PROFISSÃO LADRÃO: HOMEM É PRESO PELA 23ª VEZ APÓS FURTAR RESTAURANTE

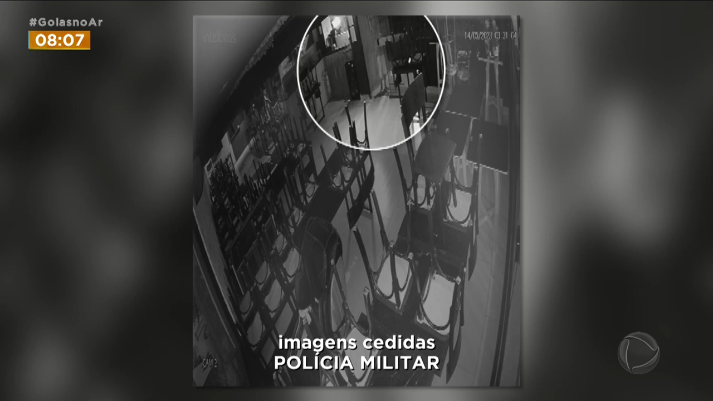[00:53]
Dois minutos depois, com a fechadura aberta, ele agacha para tentar não ser visto e engatinha até o balcão.
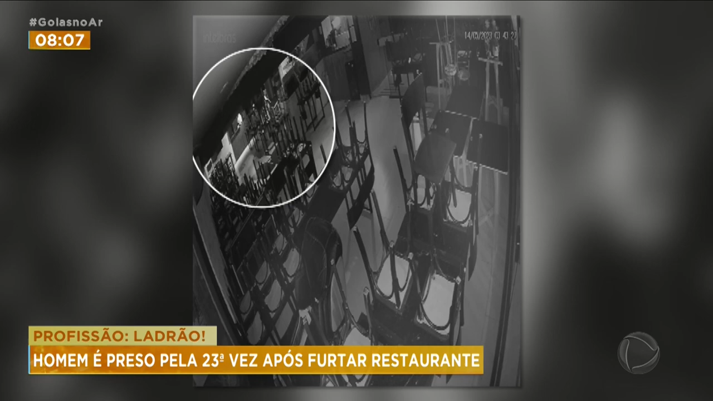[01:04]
Abre gavetas e armários. 3h47, já com algumas facas no bolso, de trás da calça, ele procura por outros produtos de valor. 3h48 volta no fundo do comércio para furtar a televisão.